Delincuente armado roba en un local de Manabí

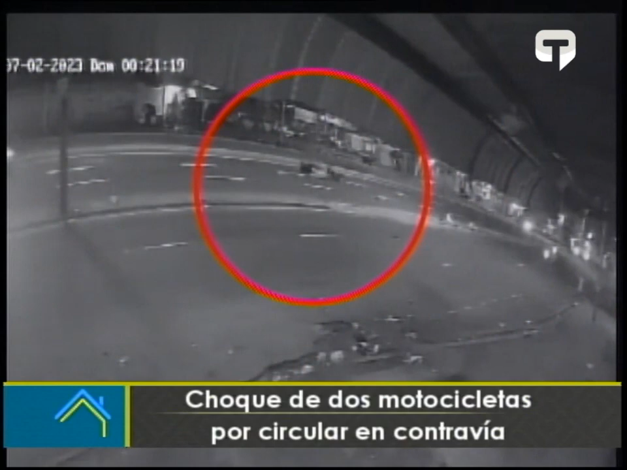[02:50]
se suscitó un accidente de tránsito entre dos motocicletas que iban a bordo de estos vehículos. En realidad, estas dos motocicletas. Miren ustedes, por favor. Estos vehículos livianos quedaron gravemente heridos los choferes, ¿verdad? Y quedaron heridos y tendidos en la calzada. El causante de esto sería el chofer de uno de ellos que iba conduciendo en contravía varios conductores que se detuvieron para ayudar a las víctimas y minutos después, pues el personal de la ATM llegó al lugar para llevarlos a una casa de salud.